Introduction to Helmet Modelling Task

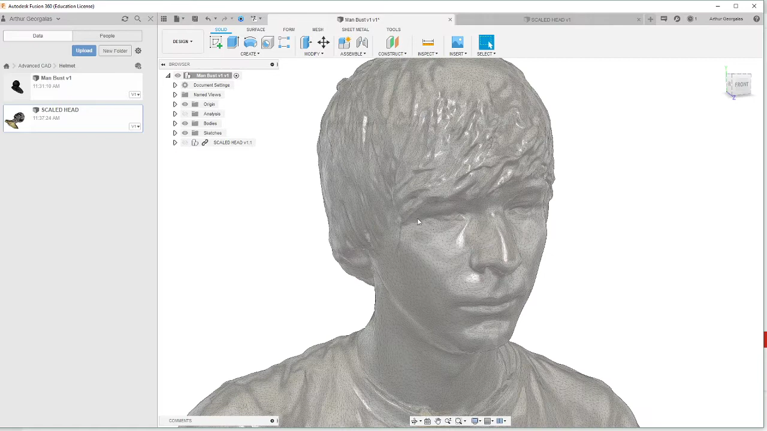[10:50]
Um, this is what comes up. It's this guy. The problem is he's got, uh, a bunch of hair, like, you know, I don't have anything against anyone with hair, but, um, it does make it tricky how to model, um, a helmet over this head.
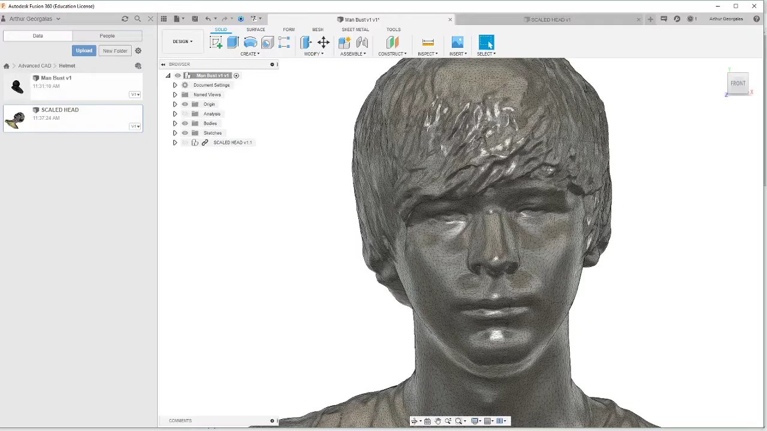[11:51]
Um, but yeah, coming across to fusion, um, we're going to see why we want to use something that's been pre-designed for modeling over.
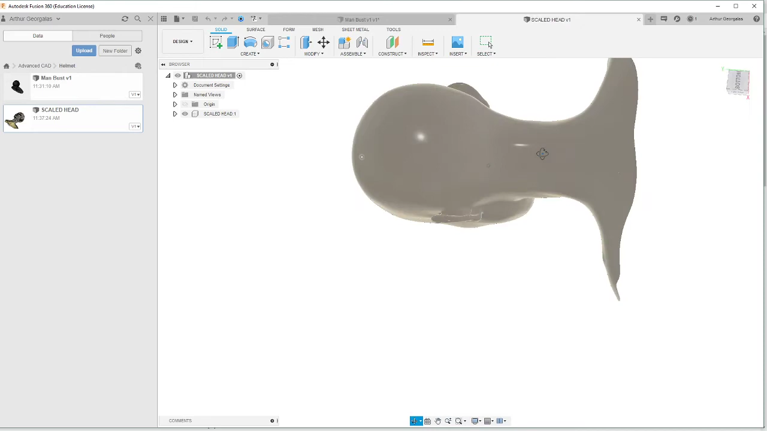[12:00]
So, uh, where is it? When we bring it into fusion, um, the problem is it's not orientated correctly. So what we want to do is check a few things.
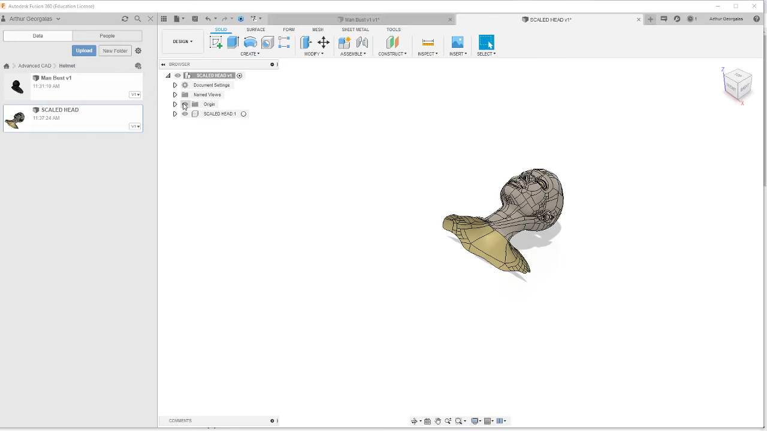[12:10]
We want to show our origin and right now origins all the way down here, um, and to the side.
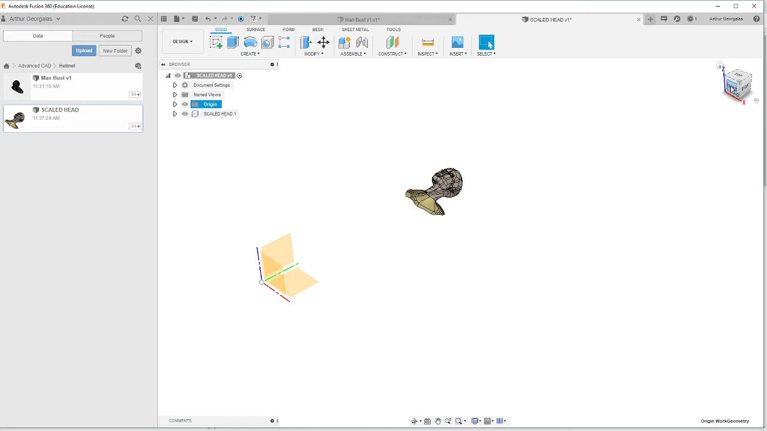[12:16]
But the good thing is this is actually centered pretty much dead in the middle,
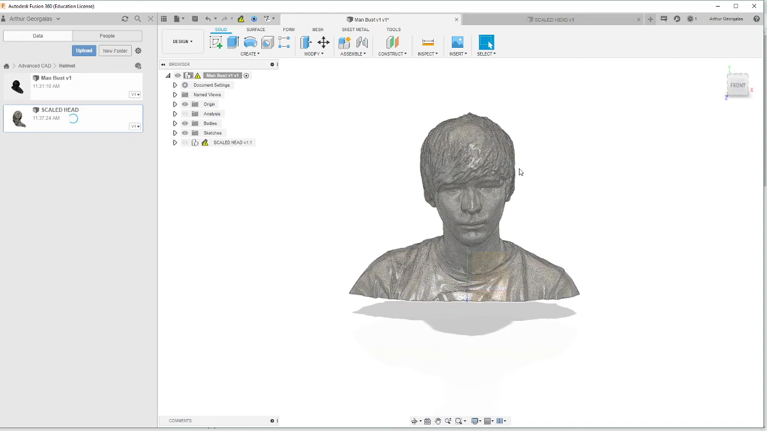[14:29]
what I've actually got is the same head overlaid. Um, and we can see why we wouldn't want to use this man.
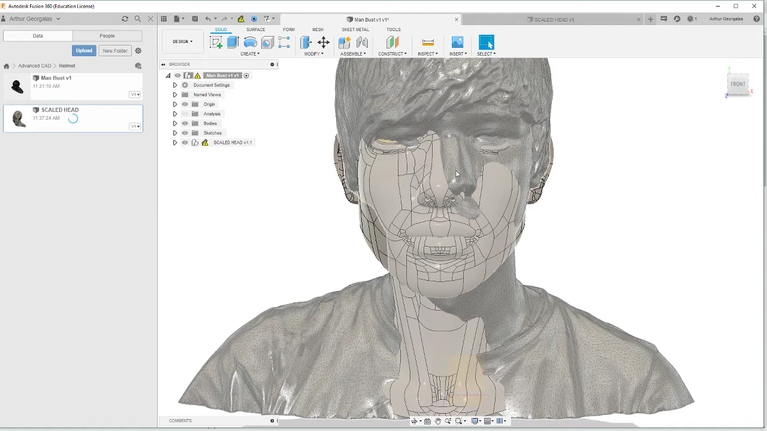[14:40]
Um, so there's elements of it where he's twisted slightly, his head and chin aren't straight. Uh, don't worry about that.
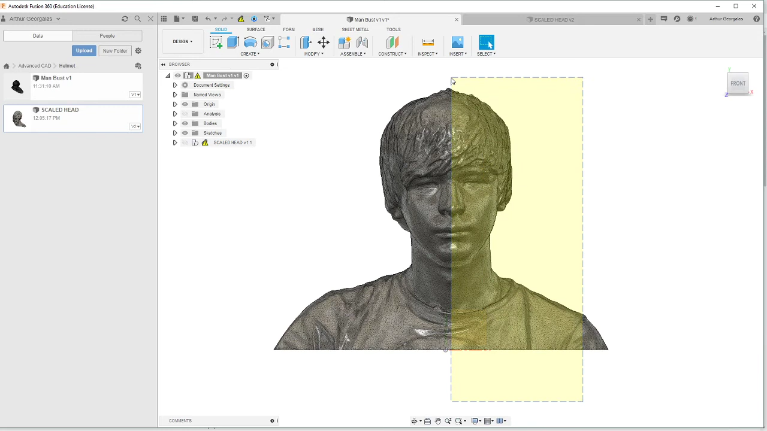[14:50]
So if we drag up, we can see the sideline of that is going right over the origin. Um, his head's tilted at an angle. So his nose isn't perfectly in line with his chin, the hairs in the way. So that gives us a lot of, um, too much discrepancy between each side in terms of mirroring.
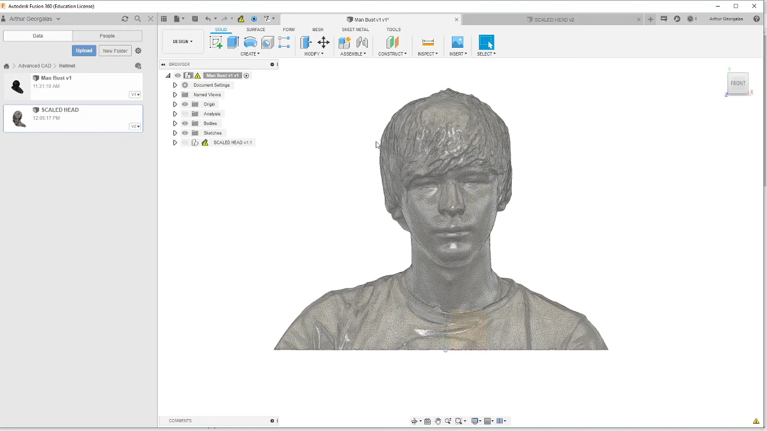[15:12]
Um, you know, we've got the hair, it looks thicker on this side as opposed to that. So that's why we wouldn't want to model something like, um, a helmet over this figure. It is good though, because if we assume this is at a good scale and we know the scaled head is a good scale,
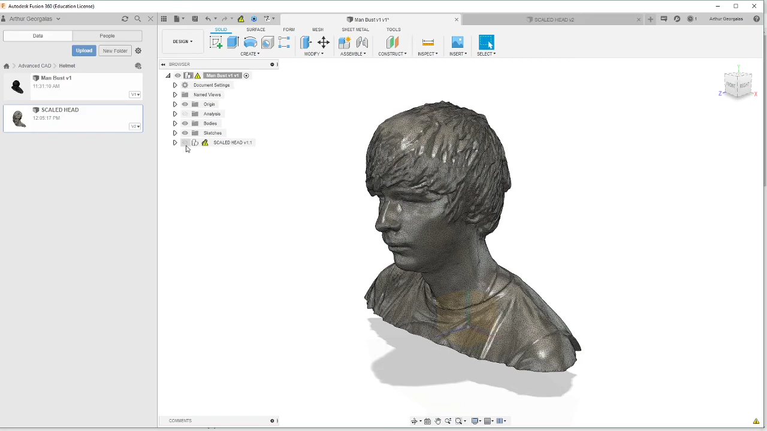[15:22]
the fact that they match up relatively close, um,